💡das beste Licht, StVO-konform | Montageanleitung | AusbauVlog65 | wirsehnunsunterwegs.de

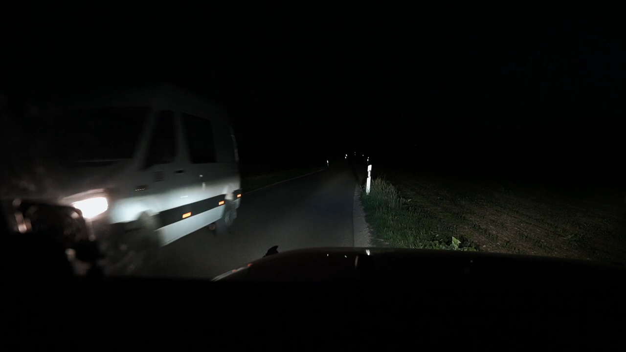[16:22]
So Leute, Premiere. Ich habe es auch noch nicht ausprobiert.
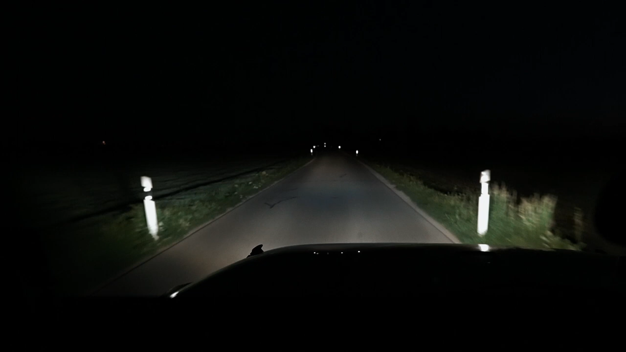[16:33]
Also, das ist das normale Fernlicht. Ist das geil. Ist das geil.
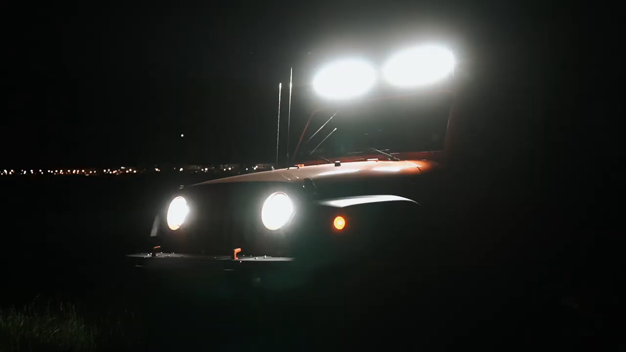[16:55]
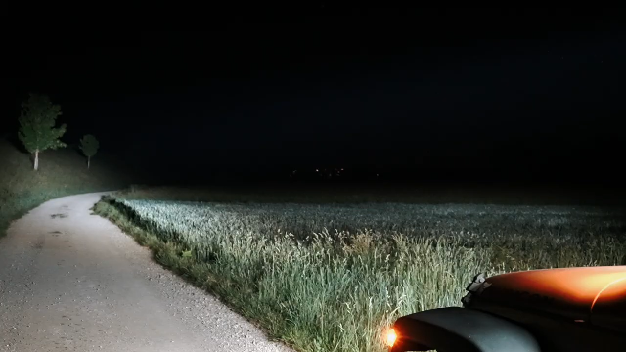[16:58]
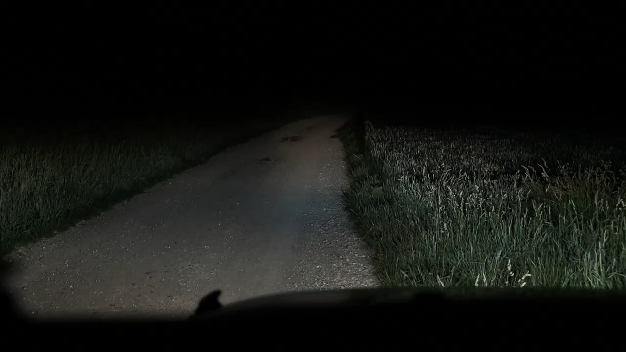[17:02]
Das ist Abblendlicht. Das normale Fernlicht. Und volle Hütte. Wahnsinn. Absoluter Wahnsinn.